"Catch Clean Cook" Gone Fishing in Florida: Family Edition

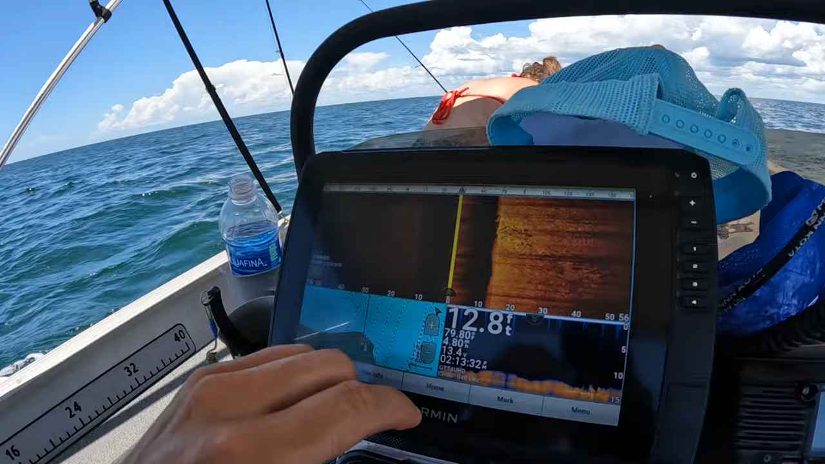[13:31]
On screen: depth 12.8 ft
It doesn't even have to be anything crazy. This is a pretty small one. But you know, you look on your side scan. This side is a little messed up. On this side, you can see here.
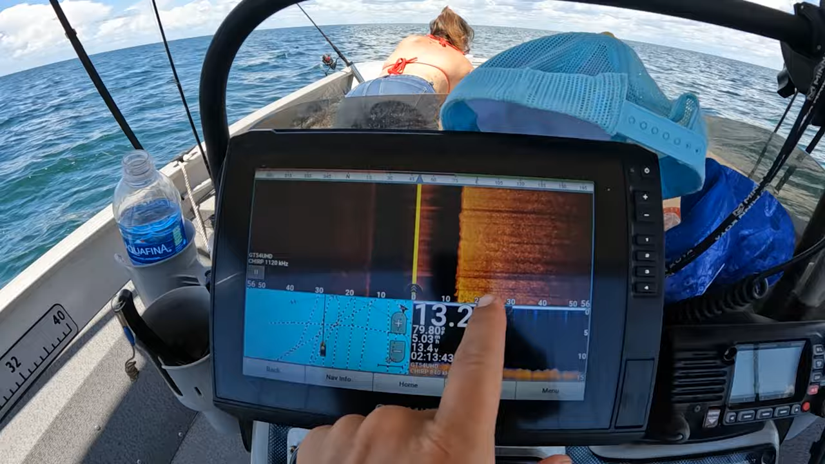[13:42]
There's going to be, you know, ripples and dark spots. And you'll be able to tell there's rocks and stuff there. This is smooth right now. So that's not what you're looking for.
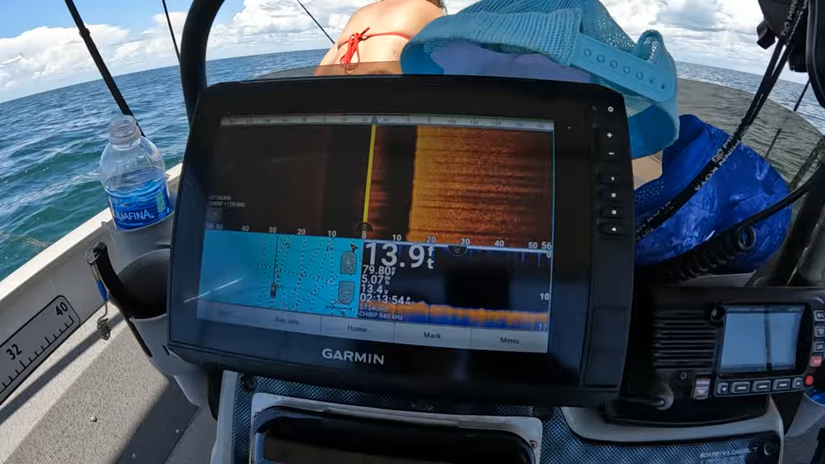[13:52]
You just kind of scan along until you find a spot that shows you got some rocks.
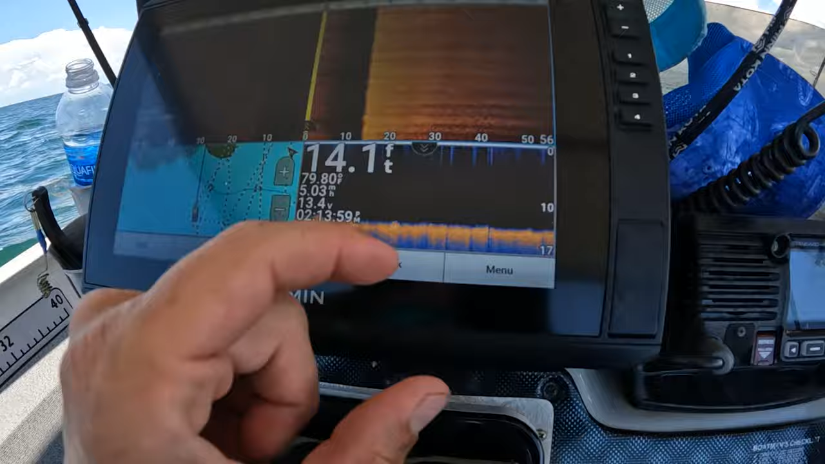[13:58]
On screen: depth 14.1 ft
And down here on the down scan, you want to see some little towering rocks and stuff like that. As soon as you find the rocks, it's just a matter of time.